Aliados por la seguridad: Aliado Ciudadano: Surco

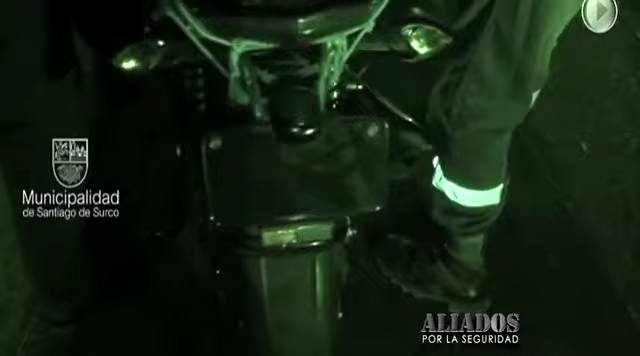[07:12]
La moto lineal sin placa y los dos sujetos intervenidos fueron conducidos a la comisaría del distrito.
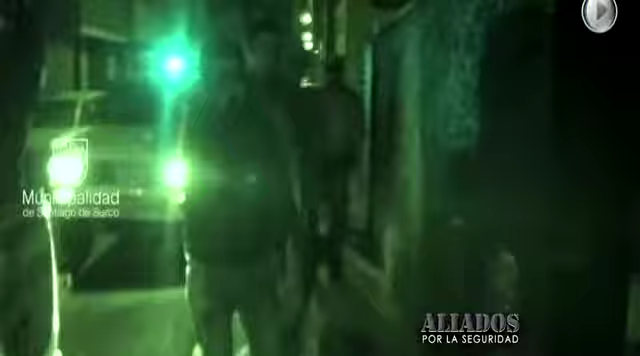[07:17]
Tenemos personal del escuadrón de emergencia del 105, que detectada la emergencia,